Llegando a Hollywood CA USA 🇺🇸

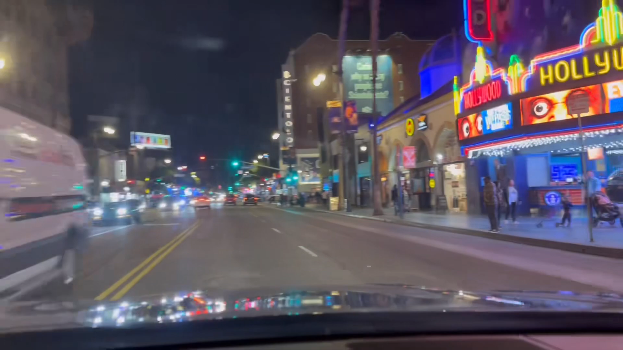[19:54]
me quedé un rato, para poderles sacar, este videito, miren, porque miren, como se mira, aquí de noche, y en Hollywood, ahí había muchos lowriders, cosas, esto es lo que hay,
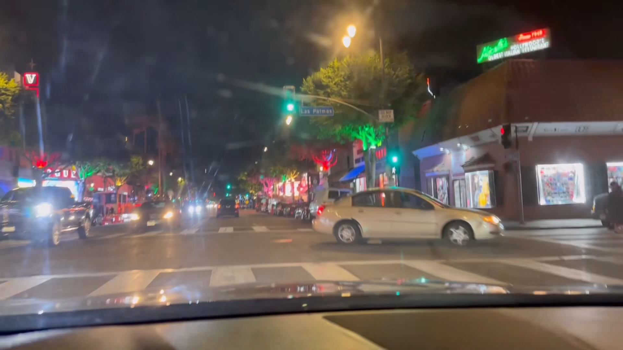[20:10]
ahorita aquí, se miraba diferente, pero miren, para andar aquí, dando la vuelta, Hollywood, está bien, miren como han puesto, todas las luces, parece que andamos,
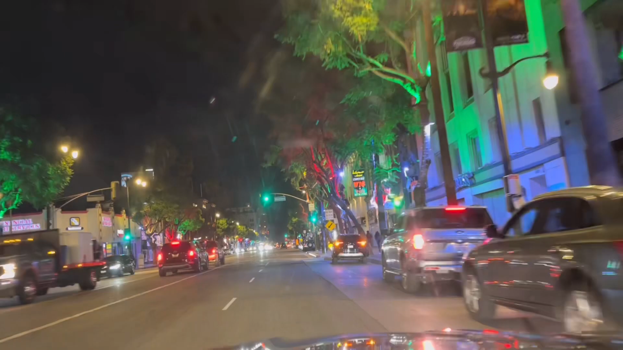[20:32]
en la zona rosa, en El Salvador, y pues, esto es lo que hay, lo voy a agregar, esto al videito, para que lo miren, aquí andamos, en Hollywood Boulevard, en de noche, bendiciones para todos,